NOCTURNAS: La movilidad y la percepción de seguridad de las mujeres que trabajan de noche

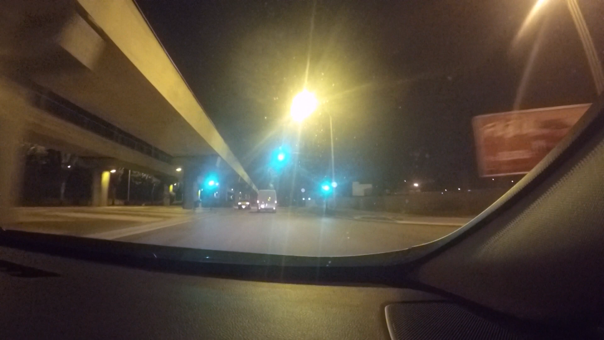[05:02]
Y ahora te manda para arriba, para la ronda. Ahora pasan todos los autobuses por arriba, por la ronda, que da una vuelta que te cagas porque ya Sí. no pasan por zona franca. Sí. No pueden pasar por zona franca. Porque esta calle toda entera está cortada. Todo esto que estamos bajando, Sí. pues al lado inverso, que es para arriba. Sí. Que ahí tienen la entrada de la ronda por donde hemos salido, pues está la entrada.
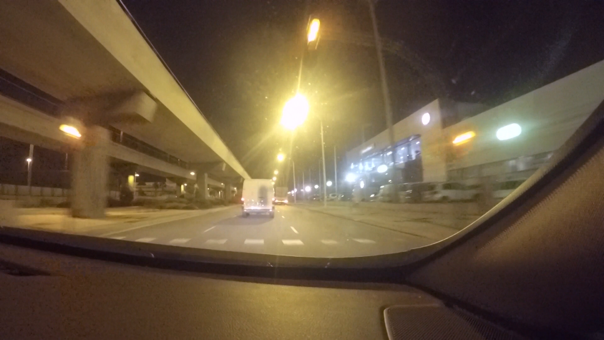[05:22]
Pues no se puede. La tienen cortada. A veces también peligramos por la iluminación.